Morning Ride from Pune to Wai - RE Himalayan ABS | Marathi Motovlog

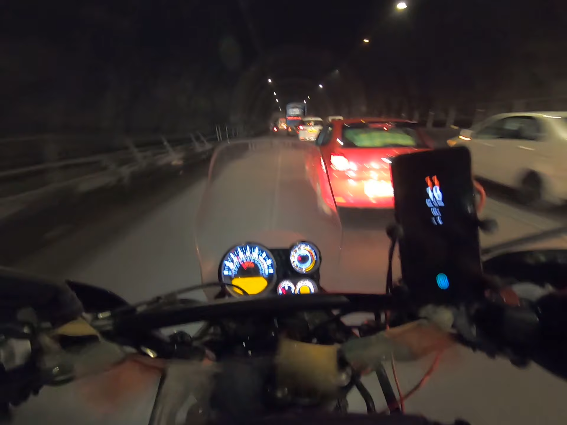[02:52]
नॉर्मली एवढ्या गाड्या पॅक कधीच नसतात. आय गेस पुढे कुठेतरी ट्रक्स एकमेकांना ओव्हरटेक करत असणार आहे स्लो स्पीडमध्ये.